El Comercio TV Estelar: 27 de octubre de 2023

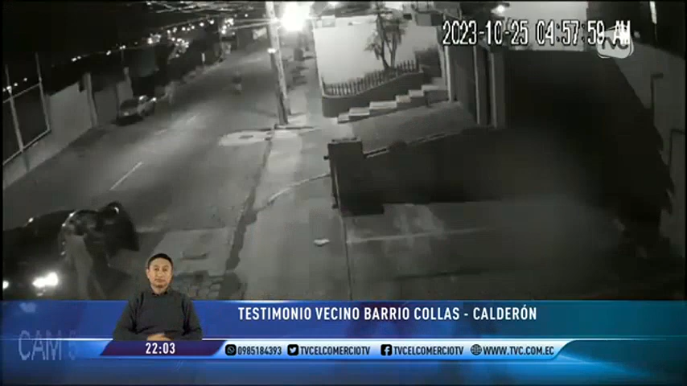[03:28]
Al ver que la gente seguía apareciendo, los pillos realizaron varios disparos para evitar ser retenidos por la comunidad. Eran cuatro los delincuentes. El conductor les esperaba con el motor encendido y con las cosas que les despojaron a las víctimas, abordaron el auto y escaparon. En el video se le ve una bala al aire y el otro nos disparan hacia nosotros antes, no nos llegan a nuestro cuerpo.